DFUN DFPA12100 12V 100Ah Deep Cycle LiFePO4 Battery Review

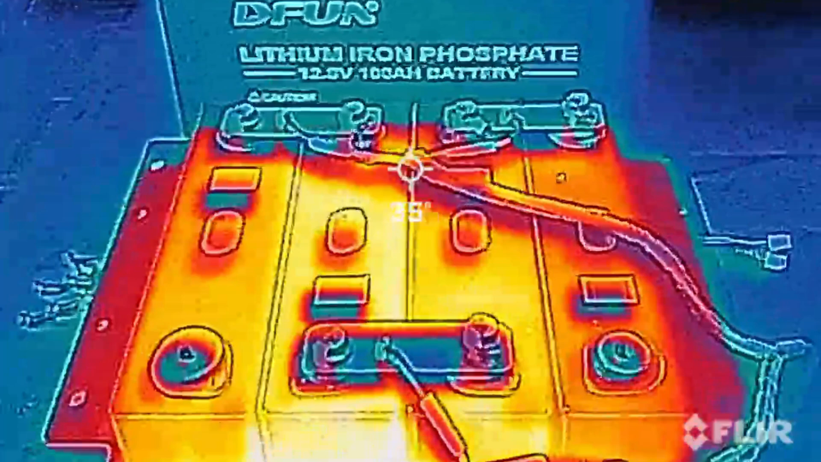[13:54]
as I was removing the iCharger X6 I could feel a little bit of extra heat coming from the batteries
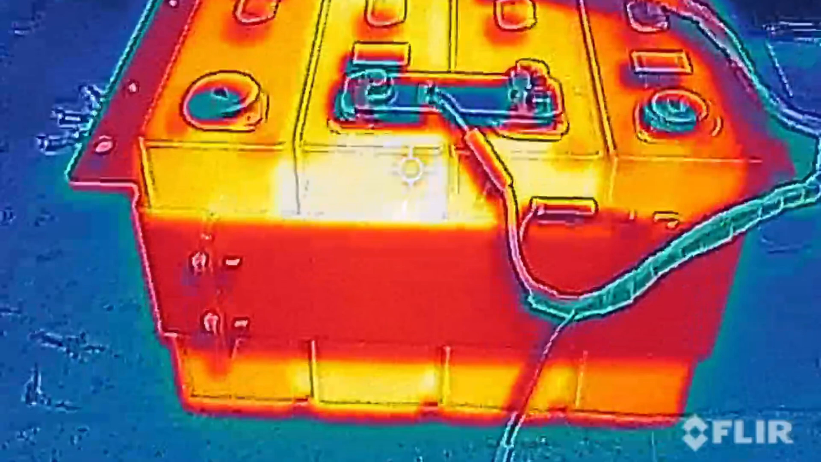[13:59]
so you're about 41 and don't take these temperatures as gospel
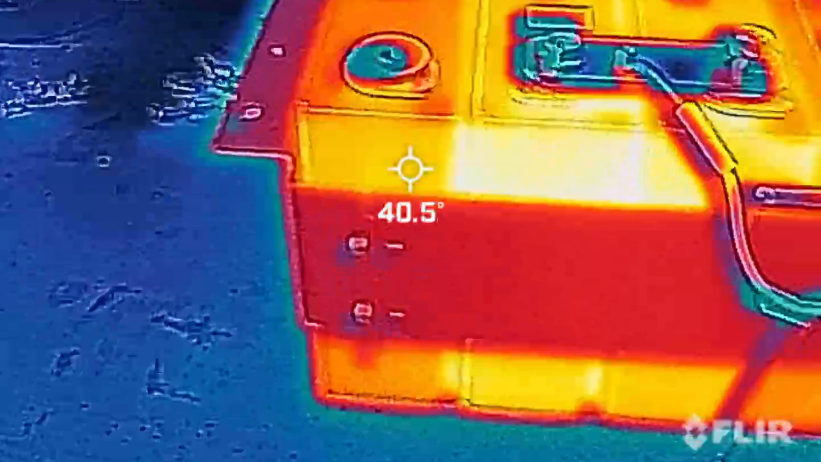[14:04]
it is the cheapest iPhone device I can get that is a thermal camera
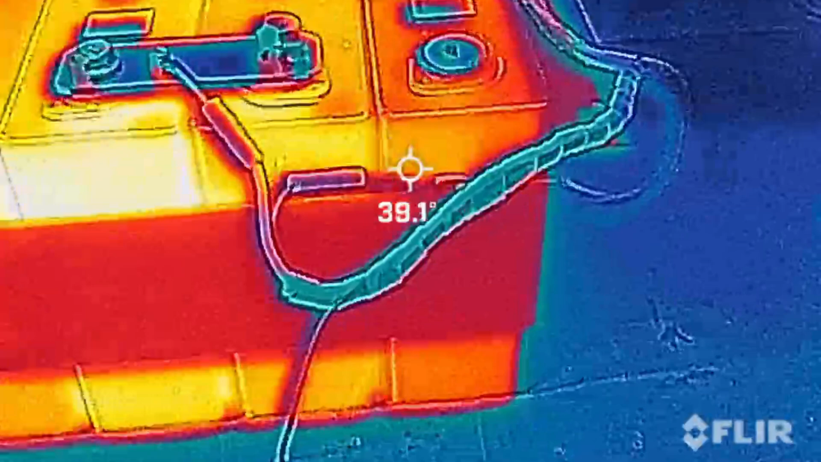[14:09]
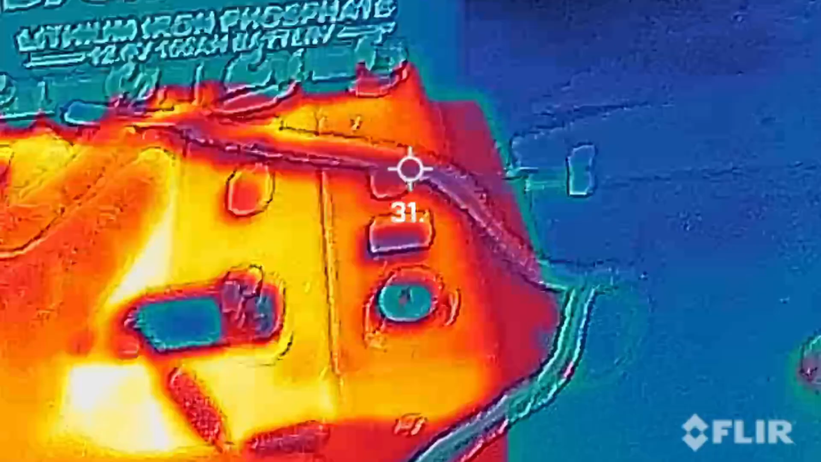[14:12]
but that cell there is the warmest you'd expect the middle ones to be nice and warm
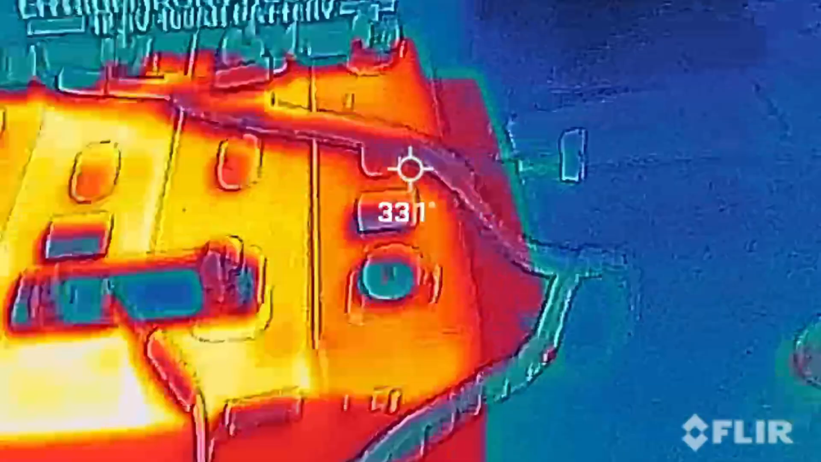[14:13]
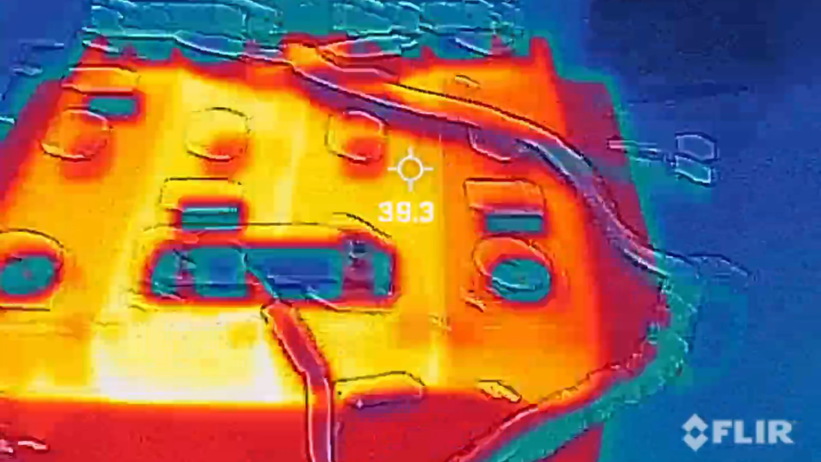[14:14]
so I wouldn't be too alarmed by that heat and it's
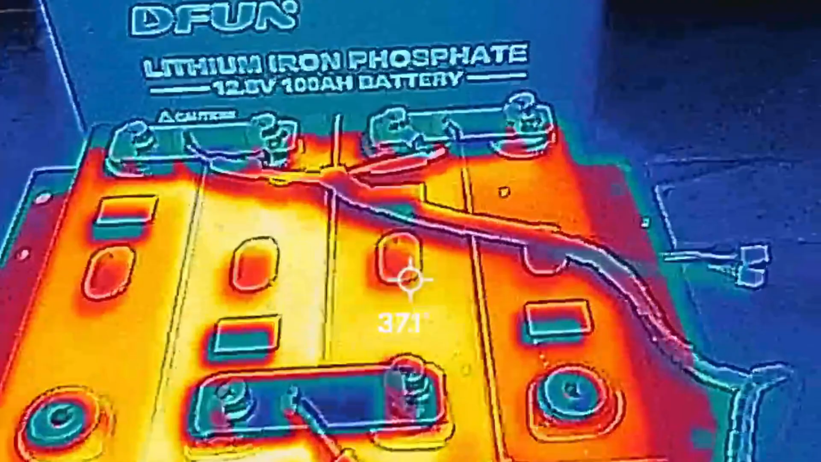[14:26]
yeah I wouldn't I wouldn't be too alarmed at all at that little
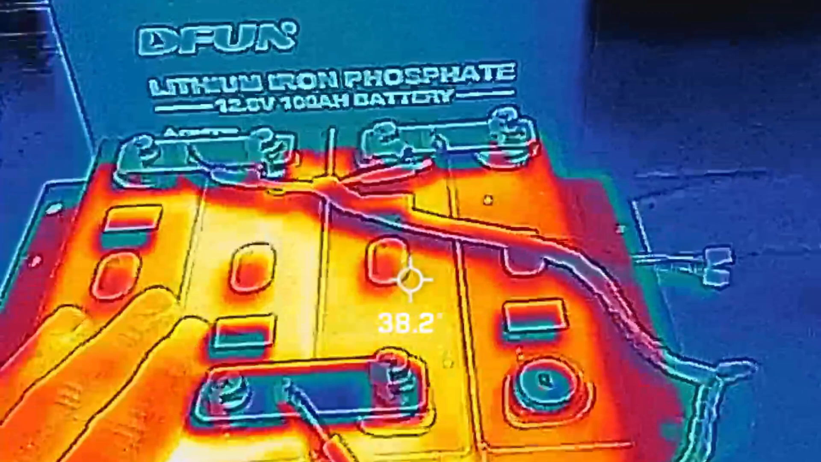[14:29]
bit of excess heat I've been cycling these batteries for about two solid days
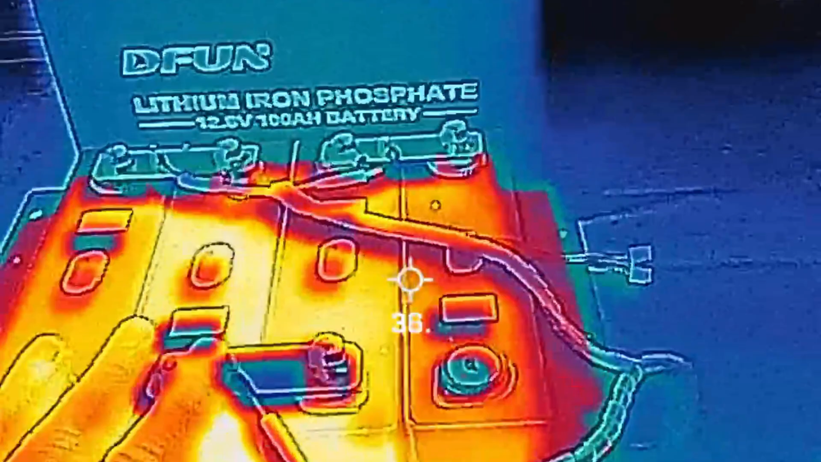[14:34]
charge,
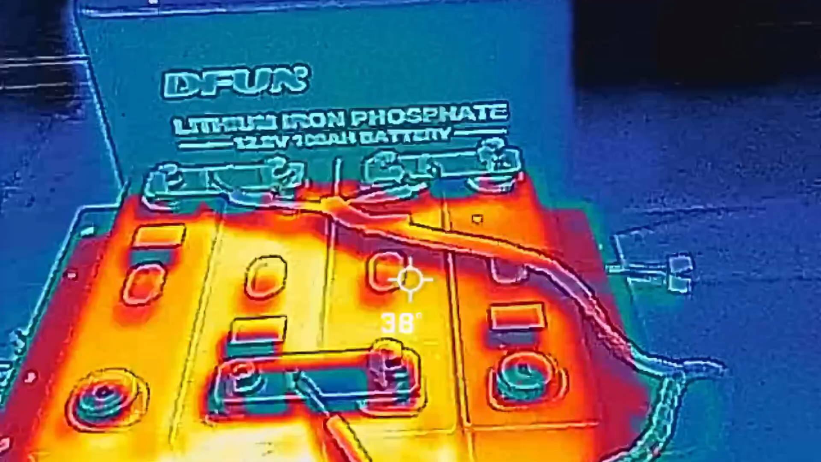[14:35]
discharge charge, discharge through the three cycles so that's to be expected they haven't had a break so